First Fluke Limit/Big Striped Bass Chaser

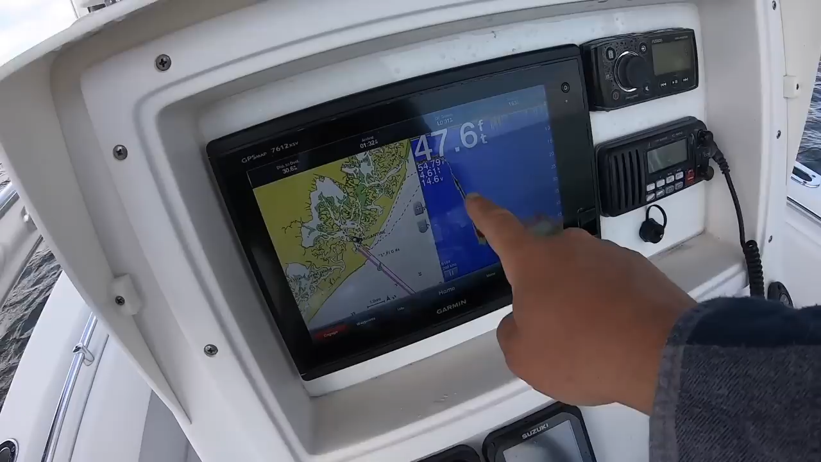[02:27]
On screen: depth 47.6 ft
all right team so we're at 54 degrees
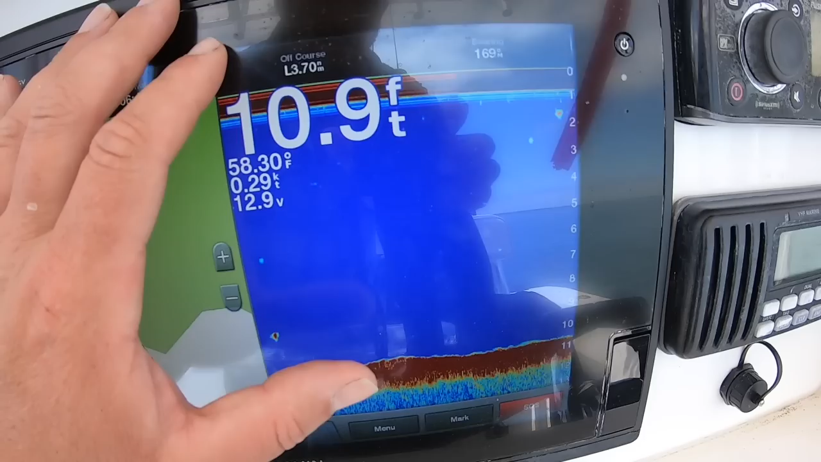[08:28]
On screen: depth 10.9 ft, water 58.30°F, speed 0.29 kn
all right team so the temp's bumped up to about 58.3
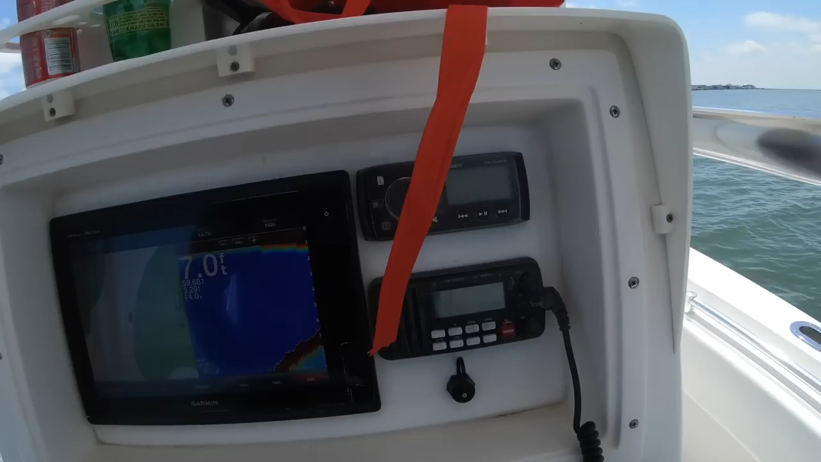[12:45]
a tenth of a mile stretch where i caught those fish right between seven and well it was really the magic number was 10 and 12 foot
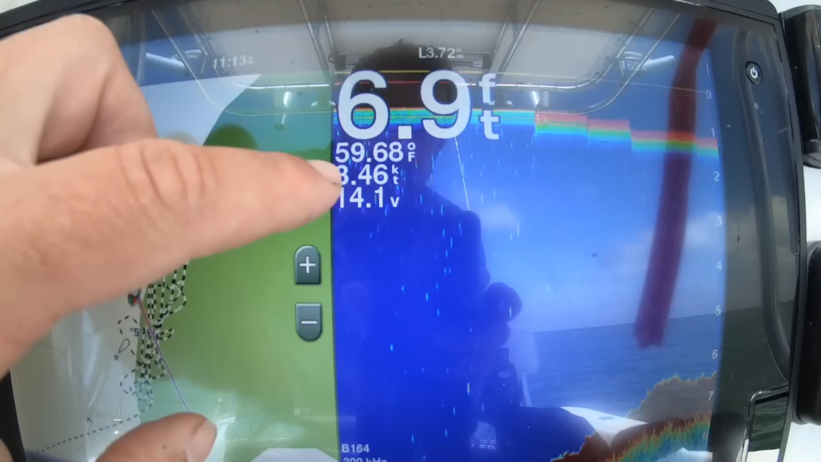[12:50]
On screen: depth 6.9 ft, water 59.68°F
and look the temp jumped up to almost 60 degrees so that was the pattern day baby